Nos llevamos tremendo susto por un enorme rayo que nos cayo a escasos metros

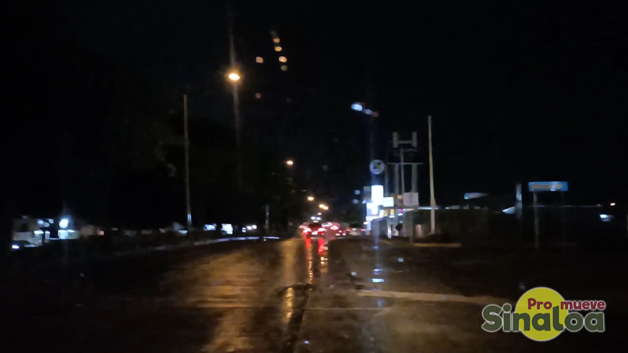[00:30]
está cayendo una rayería en Mazatlán hoy en la noche, la última lluvia del 31 de julio del 2023. Llovió en la madrugada y ahora está lloviendo a estas horas de la noche. Son, ¿qué horas son? 9:51. Nos agarró el agüita en la calle. Llovió, es una llovinita rápida y luego se calmó.
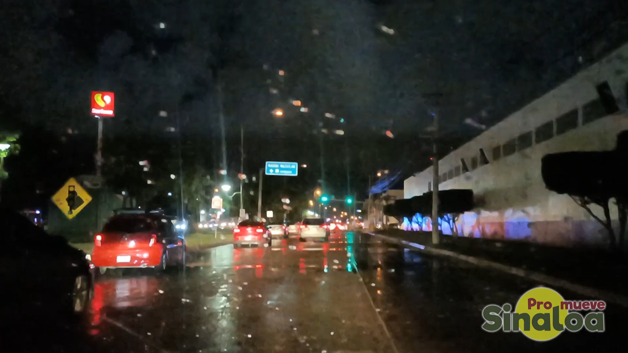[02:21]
Llovió como unos 3 minutos fuerte.
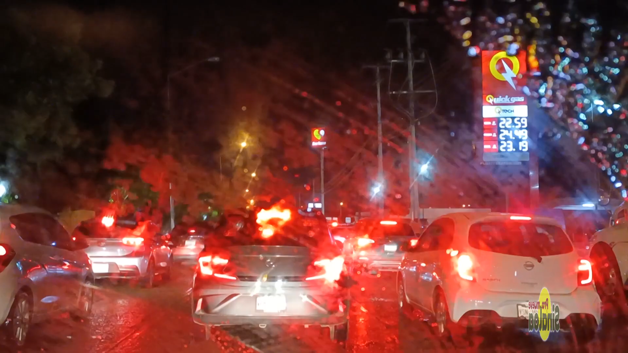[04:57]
duran media hora, pueden durar una hora, y hace un estruendo como que se acabara el mundo,
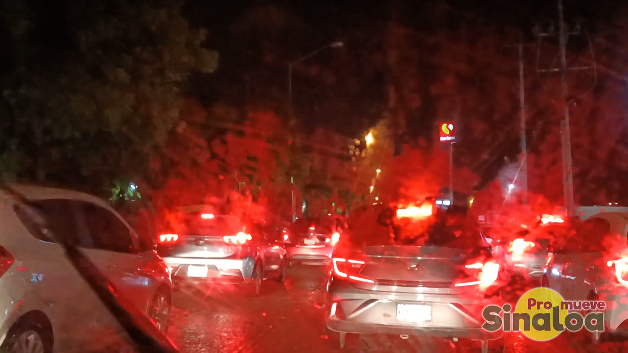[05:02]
y de repente se acaba y como que si nada pasó. Esos son los tipos de lluvias monzónicas que suceden también en algunas regiones de Brasil. Aquí en México sucede en el occidente de México. Pues está por pedazos. Como que viene recorriendo, mira, de allá del centro. Se ve muy negro. ¿Qué muy constante el relámpago.
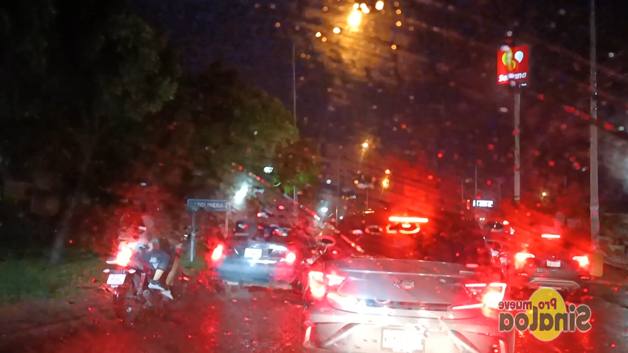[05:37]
Hacia allá está viendo mucho hacia lo que es la parte
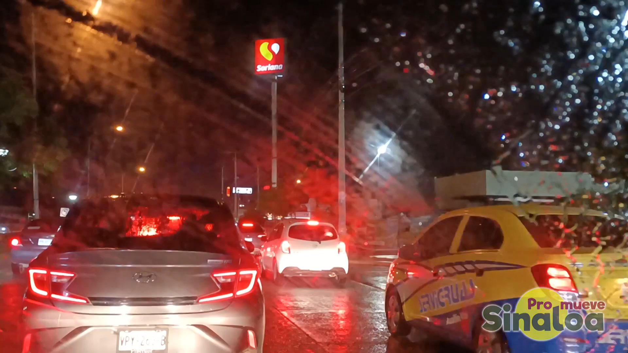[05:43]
de la parte este de la ciudad. Mira, a ver los rayos hacia aquella zona.
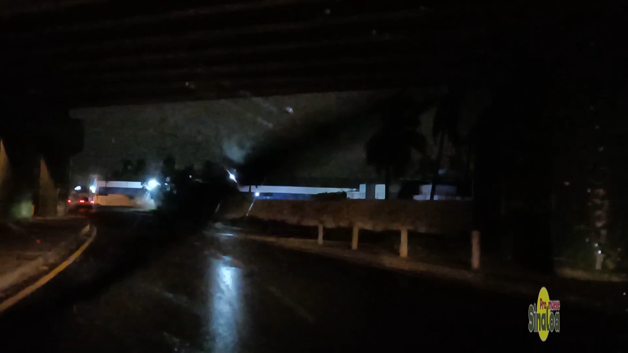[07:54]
Para aquel lado, para el sur y para el este de la ciudad.
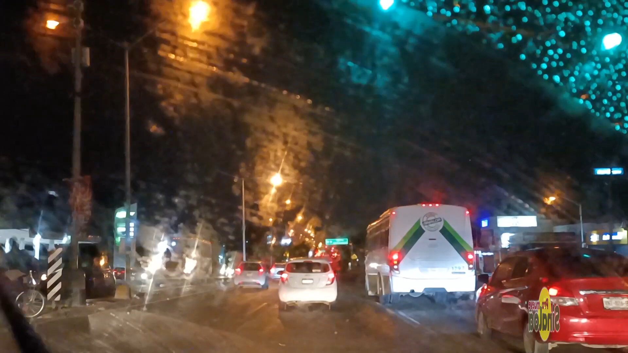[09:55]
Estamos sobre Libramiento 1, o llamado Libramiento Pisonal Colosio, sobre la carretera federal 15.
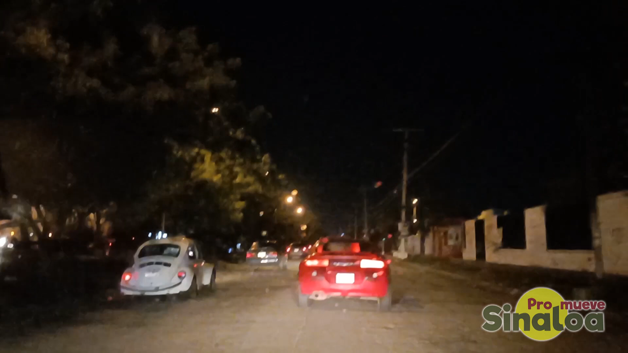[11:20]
Y esta es la Santa Rosa, ¿no? No. Ah, no, esta es la San Pablo. Avenida San Pablo.
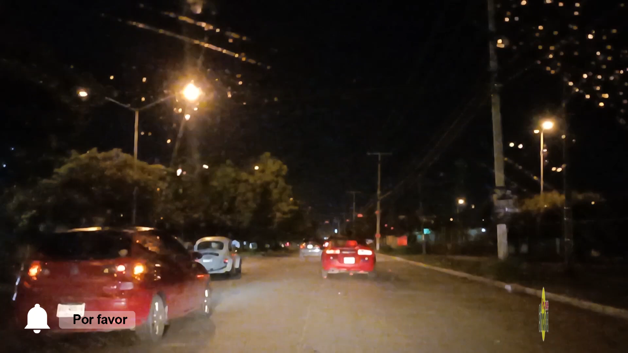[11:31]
Estamos viendo aquí que nos estaban informando que el centro llovió muy copioso. Por acá nada. Va a estar relampagueando mucho. Hoy, como se ilumina el cielo, ¿no?
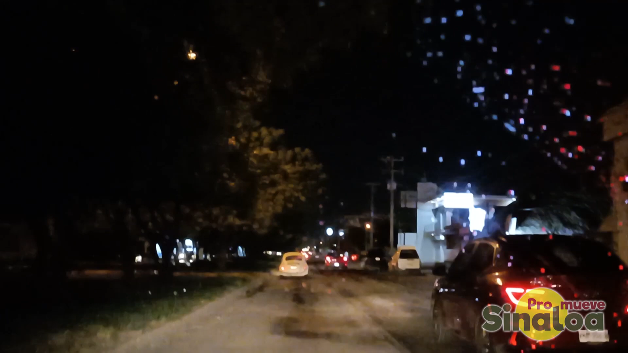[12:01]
Mira, y acá sí ya empieza otra vez la lluvia. Aquel pedazo nada.